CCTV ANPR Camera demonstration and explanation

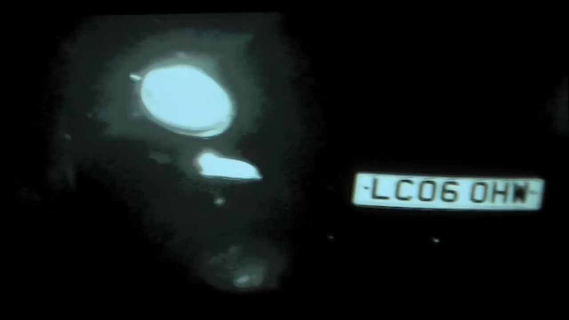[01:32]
The glaring you see around the headlights in this video is actually as a result of the way we made the video, not the camera.